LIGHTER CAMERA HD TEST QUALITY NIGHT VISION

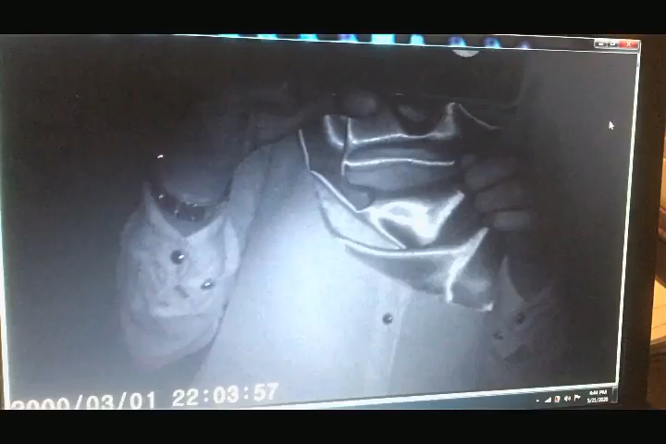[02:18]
light itu night vision yang tu lampu tu tak akan nampak dalam mata kasar cuma
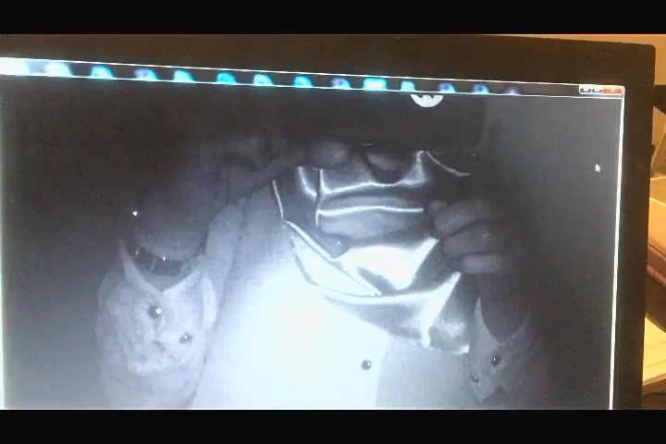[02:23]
dalam camera sahaja yang akan nampak lampu night vision tu so kita akan try test quality night vision dia sekarang ni blackout blackout tu masalah